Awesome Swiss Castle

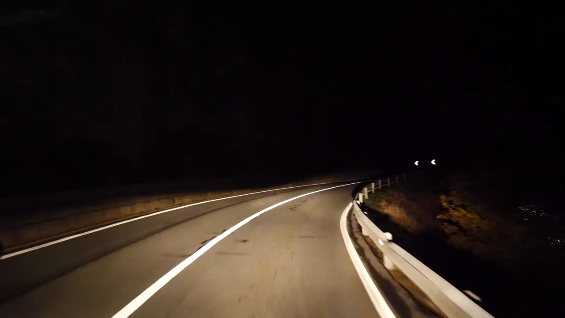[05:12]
We drove up some really steep switchback roads that were narrow and right next to the steep bluff overlooking the city down below.